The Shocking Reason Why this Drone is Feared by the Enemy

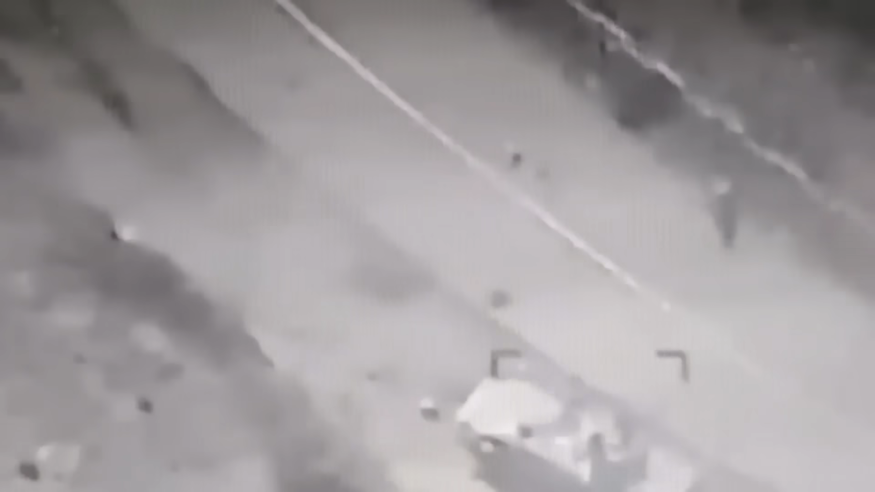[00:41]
From its elevated vantage point above the battlefield, the drone scanned the surroundings in search of potential threats.
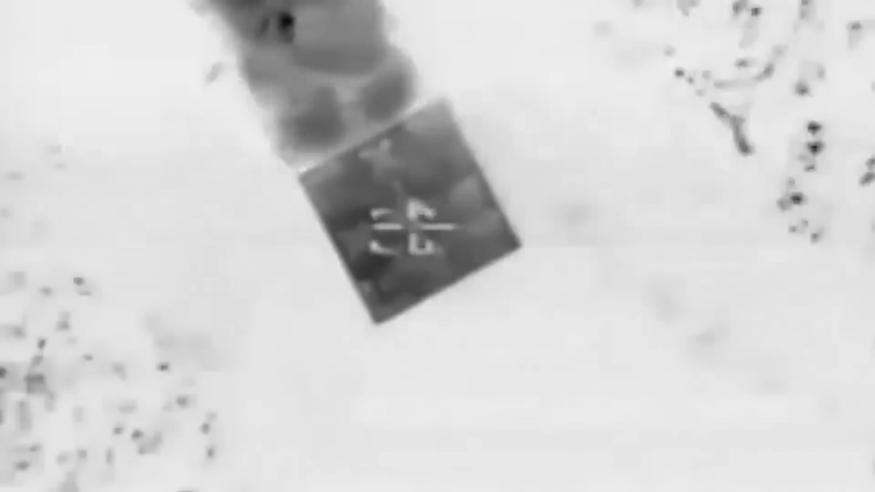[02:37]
Like other loitering munitions, the Harap Kamikaze drone's primary role is offensive,
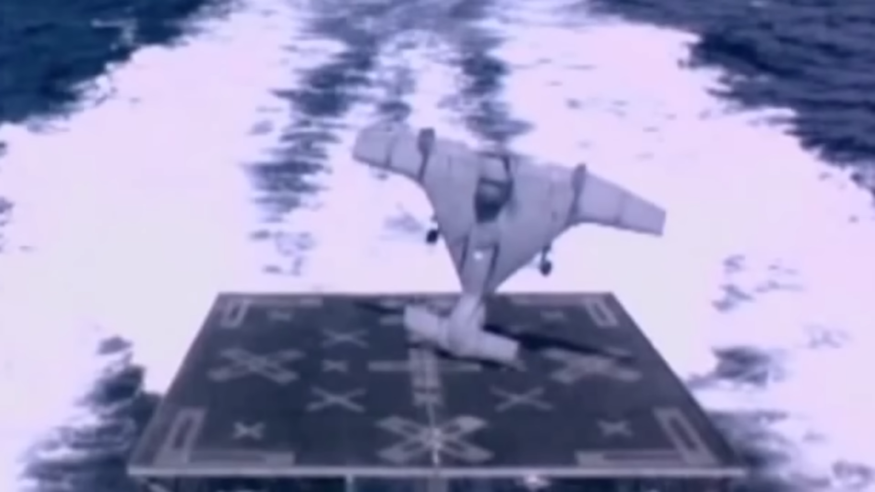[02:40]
but its versatility extends beyond this function.
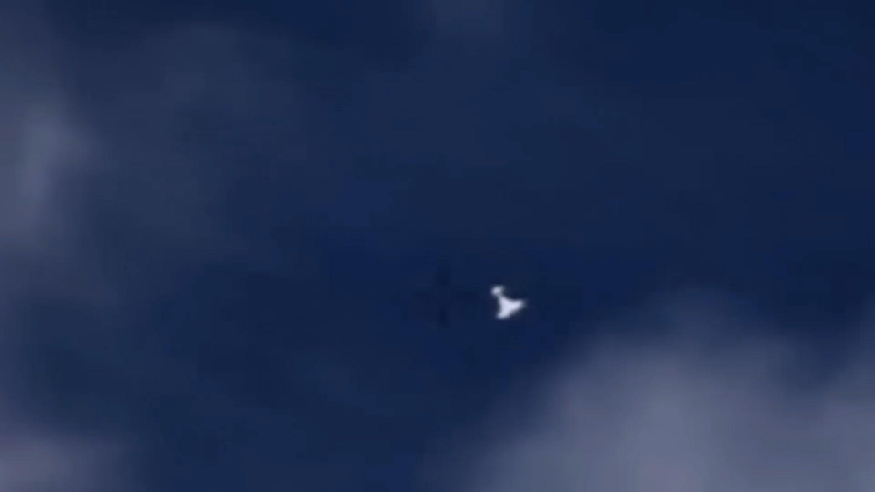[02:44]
The drone also has powerful potential for intelligence, surveillance, and reconnaissance missions,
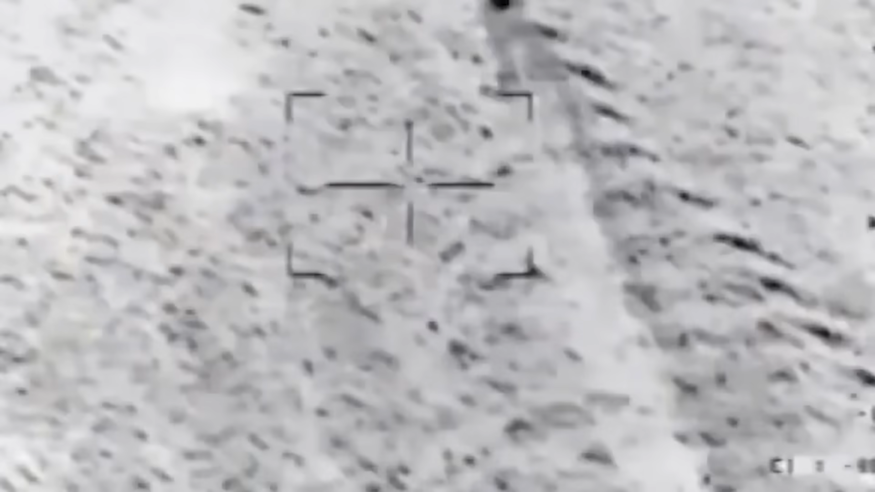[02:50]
with the ability to fly over 621 miles into enemy territory while searching for high-value marks. With ground-based control and an auto-tracking feature coupled with a forward-looking infrared camera and 360-degree video coverage,